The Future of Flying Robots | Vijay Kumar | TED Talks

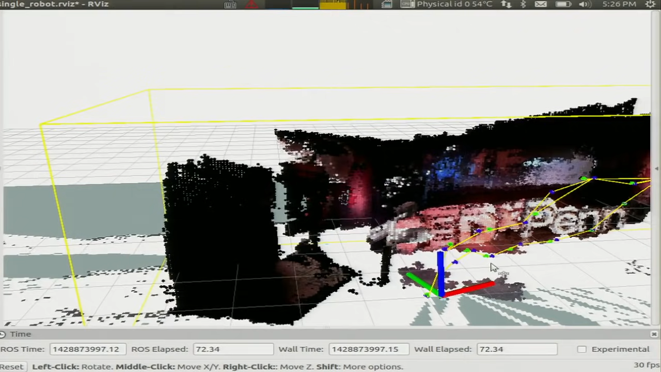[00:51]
And then it can assemble all these features into a map like you see behind me. And this map then allows the robot to understand where the obstacles are and navigate in a collision-free manner.
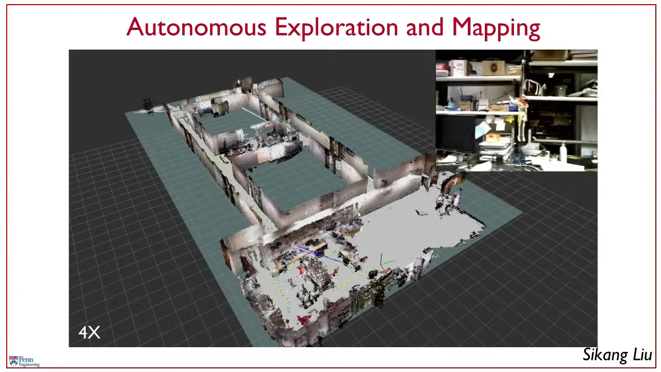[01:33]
And in a minute you'll see it enter our lab, which is recognizable by the clutter that you see. But the main point I want to convey to you is that these robots are capable of building high-resolution map at five centimeters resolution,
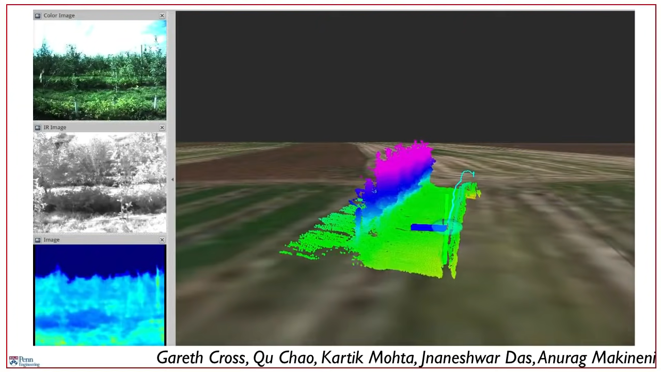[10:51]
you're seeing a three-dimensional reconstruction of every tree in the orchard as the sensors fly right past the tree. So armed with information like this, we can do several things.
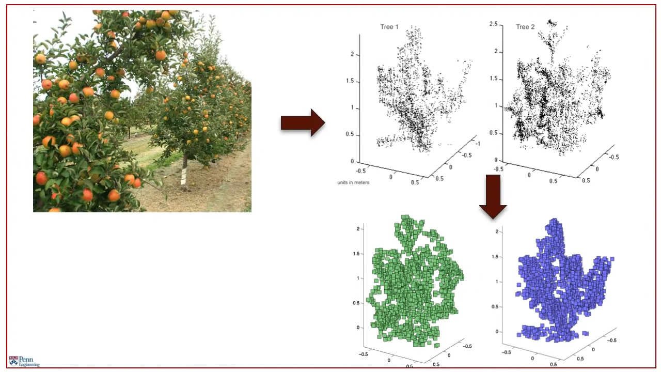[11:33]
And this is called the leaf area index.